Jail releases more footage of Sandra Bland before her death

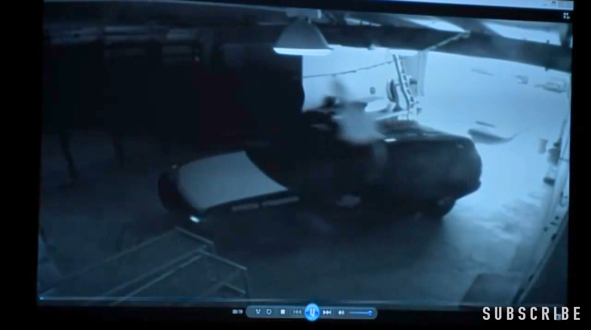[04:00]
followed by a Prairie View Police Department vehicle, driven by Prairie View Police Officer Penny Goody. This is where arrestees are brought in. They're brought into this area. The door is closed so that it's a secure situation. And then the arrestee is removed from the vehicle and brought into the intake area. So what you're going to see now is Officer Goody walk around to the side of her police vehicle, and she removes Sandra Bland from the back seat.